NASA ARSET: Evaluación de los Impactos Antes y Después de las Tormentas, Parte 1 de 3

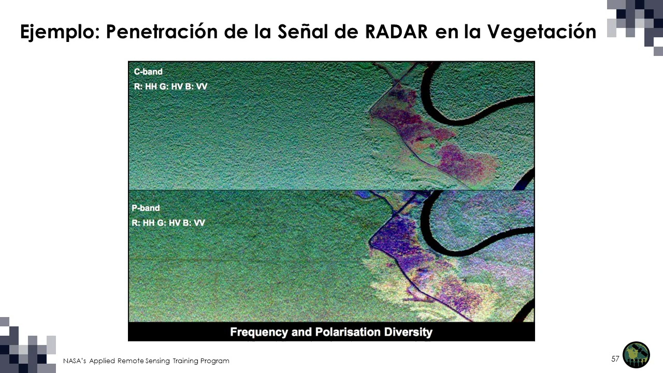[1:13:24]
Al comparar ambas, se puede ver más detalle en la imagen de banda P. Recuerden que cuanto mayor sea la longitud de onda, mayor será la penetración a través del docel vegetal. La imagen inferior tiene más información sobre las zonas de vegetación densa. Y aquí hay otro ejemplo de la penetración de la señal a través de la vegetación. Se trata de imágenes de radar adquiridas al mismo tiempo en bandas C, L y P, desde un sensor de radar de la NASA llamado AirSAR, volado en una plataforma aérea. Estas imágenes son sobre el Parque Nacional del Manú, en Perú,
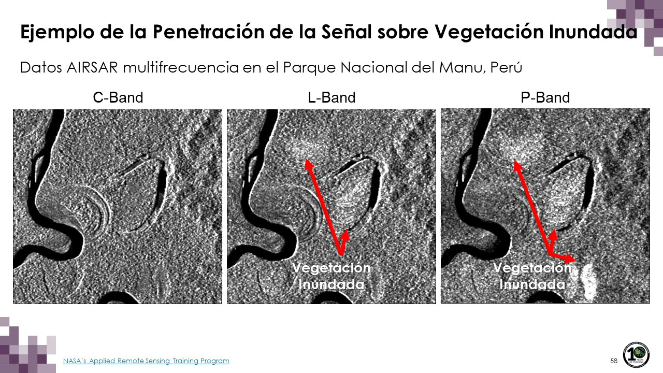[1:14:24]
Sin embargo, en la banda C apenas se ve la inundación. Y esto se debe a que la vegetación es muy densa y la señal no penetra a través de la vegetación en la banda C, a diferencia de las bandas L y P. A continuación hablaré de la interacción de la señal de radar con la superficie.
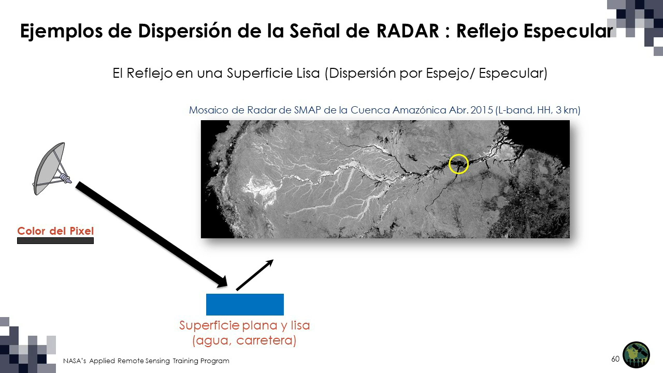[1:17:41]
Pueden ver que aparece muy oscuro. Es una superficie muy lisa y la señal del radar se dispersa en dirección opuesta al satélite, por lo que esa zona aparece muy oscura. El siguiente mecanismo de dispersión es la reflexión de una superficie rugosa. Se trata de zonas oscuras, pero no tan oscuras como el agua. Probablemente se trate de zonas deforestadas o de campos agrícolas labrados. En cualquier caso, hay algún nivel o de rugosidad en estas áreas.
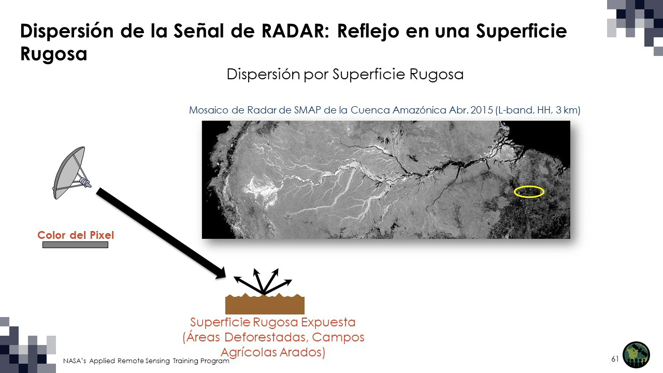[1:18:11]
Aquí tenemos la dispersión por volumen. Y se trata de áreas donde hay vegetación y la señal interactúa con múltiples componentes dentro de la vegetación. Las áreas con vegetación tienden a tener una retrodispersión mayor que las áreas donde hay
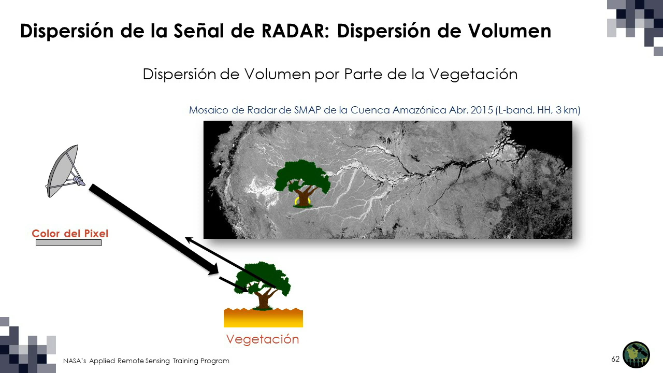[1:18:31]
dispersión por rugosidad o dispersión especular. El último mecanismo de dispersión es el doble rebote. Y se produce cuando hay dos superficies lisas que crean un ángulo recto que desvía la señal de ambas superficies de forma que la mayor parte de la energía vuelve al sensor. El doble rebote se observa en las zonas urbanas y en la vegetación inundada.
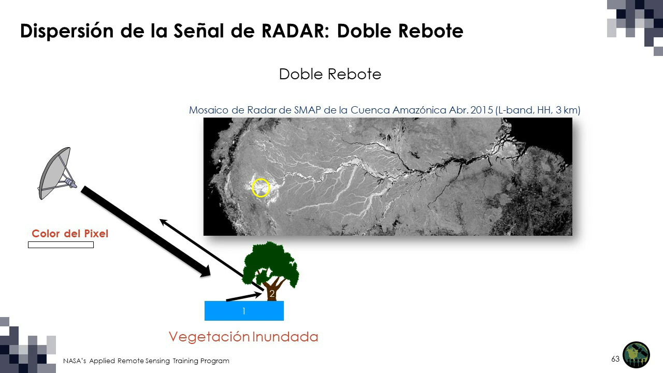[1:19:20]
En todas esas zonas brillantes, bajo el docel de vegetación, hay agua arriba del suelo. Por eso, radar es ideal para estudiar los humedales y su estado de inundación.